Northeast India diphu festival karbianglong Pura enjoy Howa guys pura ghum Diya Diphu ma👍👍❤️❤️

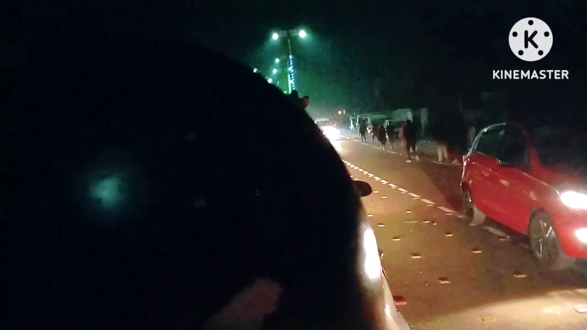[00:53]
भीड़ लगा हुआ है और हम लोग यहाँ में बाइक में दो भाई,
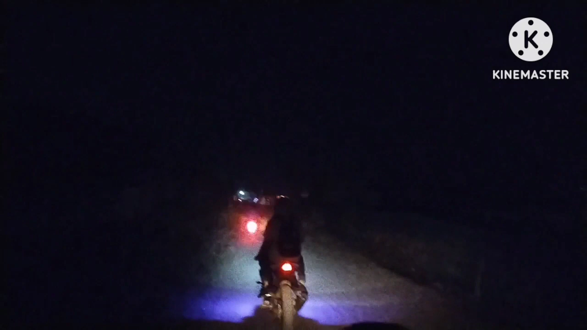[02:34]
सो गाइस ये आगे का बंदा जो कौन है बाइक का वो पता नहीं, वो लोग को फॉलो करके हम लोग जा रहे हैं अभी फिलहाल में
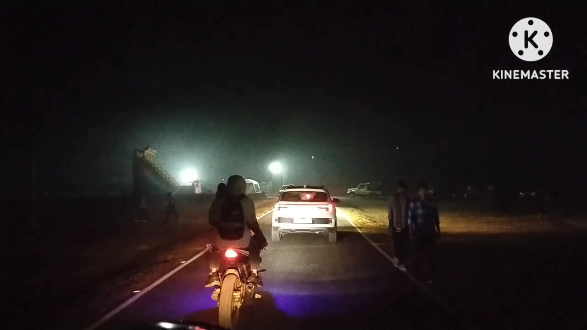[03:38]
ये लोग को फॉलो करते हुए हम लोग पहुंचने वाले हैं अभी अपना डेस्टिनेशन पे।